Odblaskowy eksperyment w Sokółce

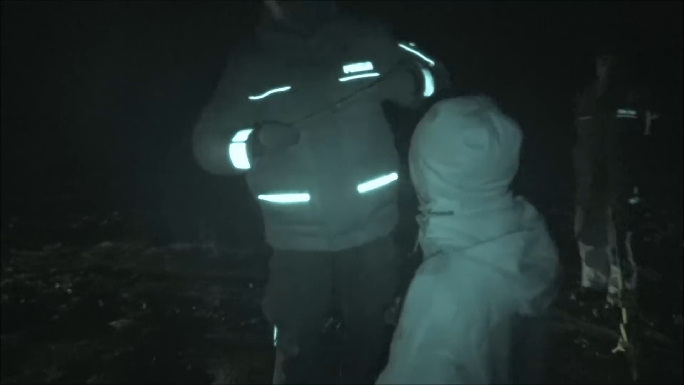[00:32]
Później będzie właśnie, jak wyglądasz pełny odblaskowy. Jeden na rękę.